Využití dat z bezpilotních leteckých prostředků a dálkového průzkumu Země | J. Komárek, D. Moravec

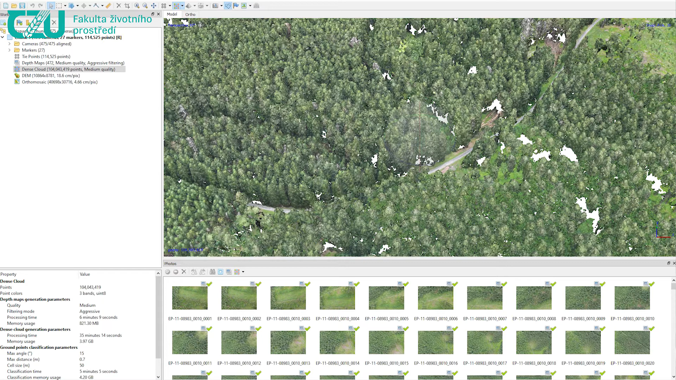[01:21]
kde máme statisíce respektive dle velikosti nasnímaného území i desítky nebo stovky milionů jednotlivých bodů, na základě kterých jsme schopni potom vytvořit model, ze kterého uděláme výslednou mozaiku.
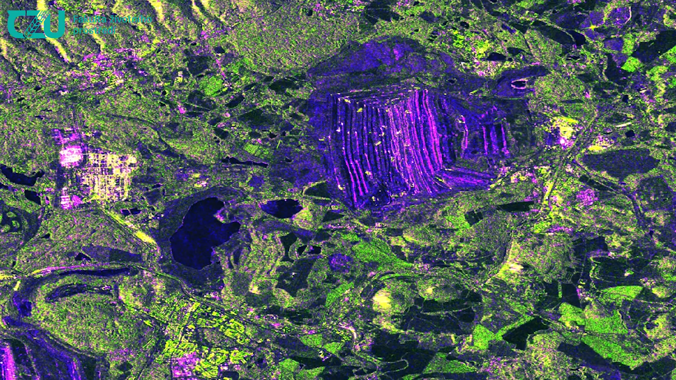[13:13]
Tuto vlastnost radarového snímání jsme využili pro hodnocení úspěšnosti rekultivací, kde radarový snímek nám byl schopen říct, kolik se v různých místech nachází vegetace. Toto byl pouze malý výsek toho,